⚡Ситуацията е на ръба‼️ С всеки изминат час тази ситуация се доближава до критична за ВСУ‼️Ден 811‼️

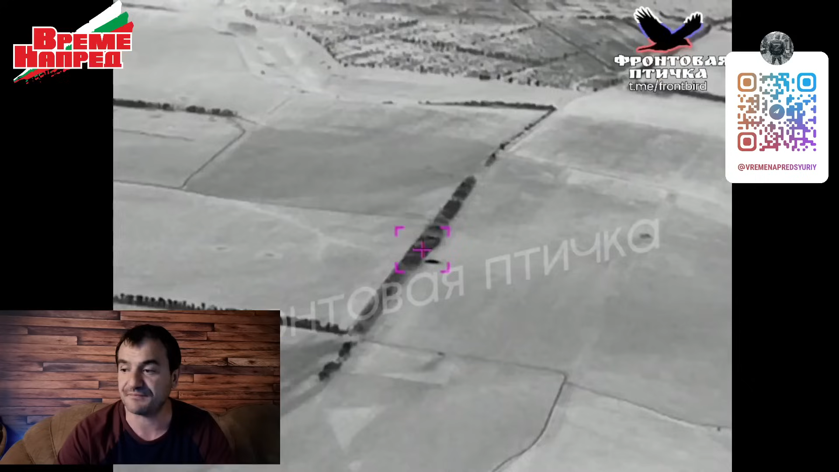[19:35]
И последните кадри, които можем да покажем, е от фабилизация. ФАП-250. само да ви покажем идеята, каква е нощно фабилизиране. Идеята е, колко точно падат бомбите в лесополусата. Просто като по, как да кажа, като по, такова ги наредиха, като по конец.
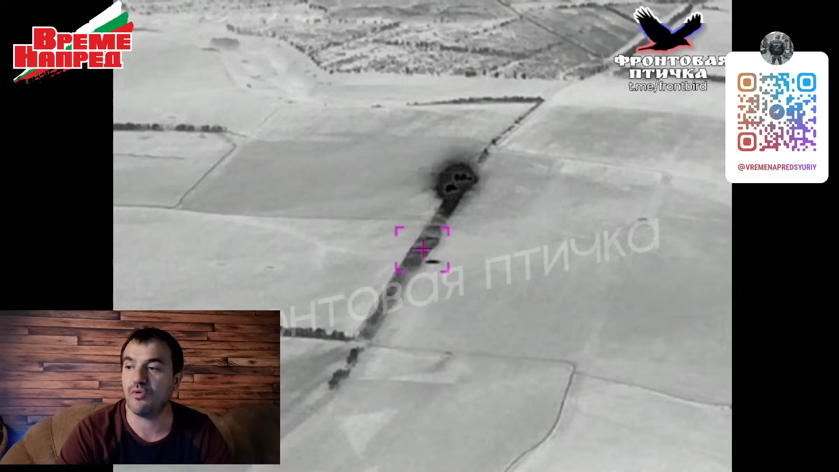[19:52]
Така да се каже. Виждаме изключително точна раута на ВКС.
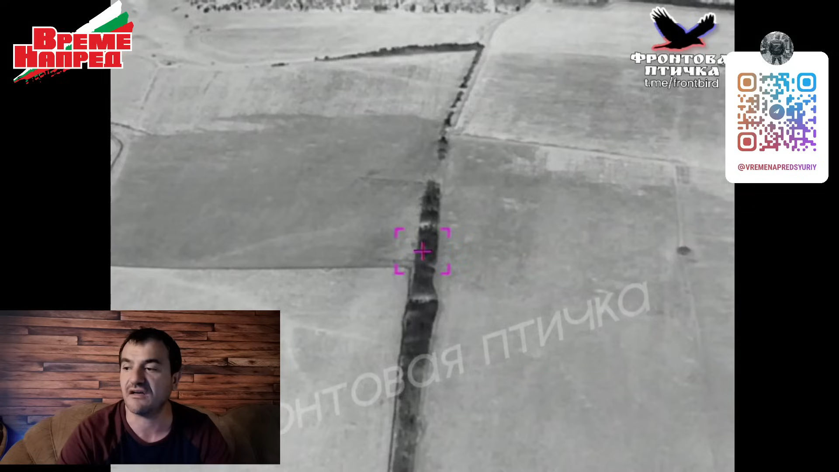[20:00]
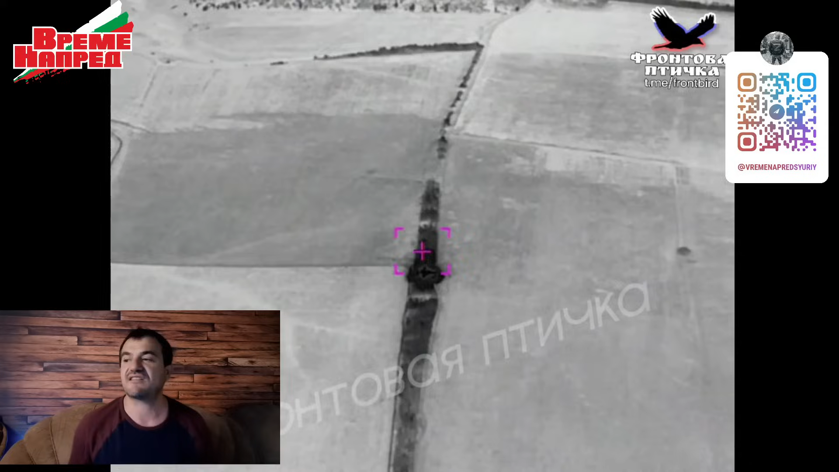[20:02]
От тази кадър също се вижда на, сега, дали е на същото място, дали е по друго направление.
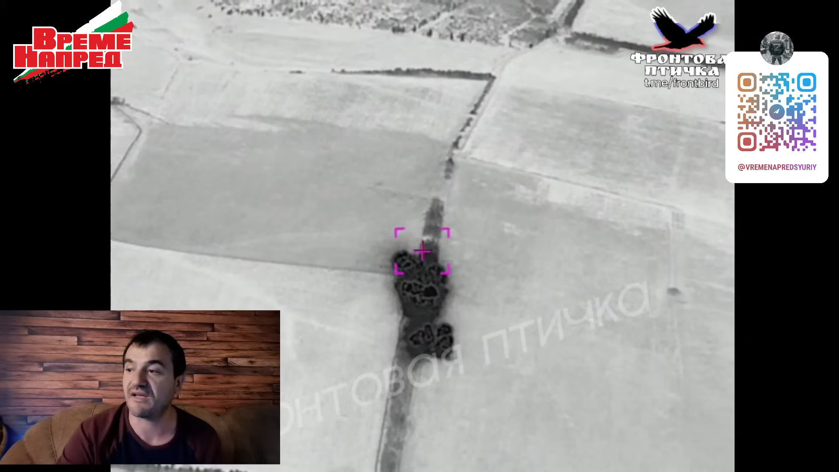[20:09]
Просто те се виждат трите бомби, как си падат, точно и коректно, правилно в целта. Ювелирна работа на русите ВКС.